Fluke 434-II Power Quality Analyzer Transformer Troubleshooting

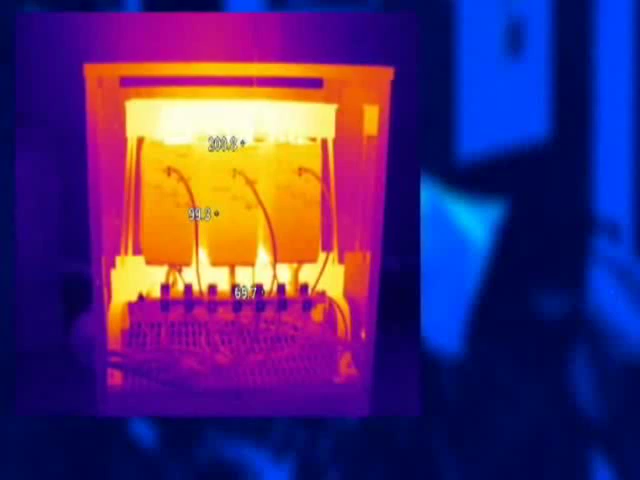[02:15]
if not present, from the tables in NFPA 70E.
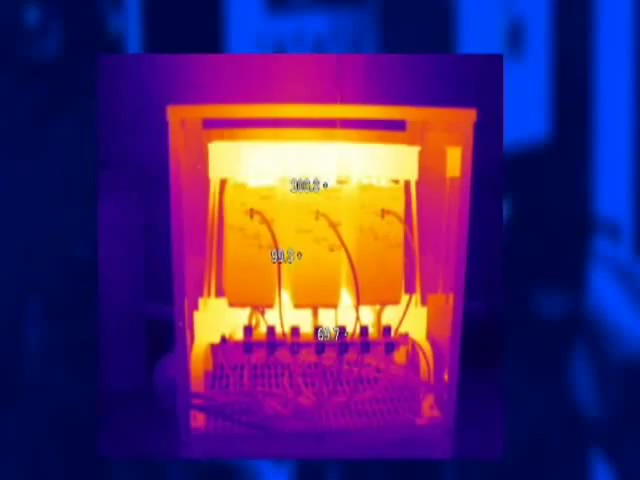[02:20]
Compare the temperatures of similar components, such as terminations and coils, to one another. A higher temperature on one phase may indicate unbalance.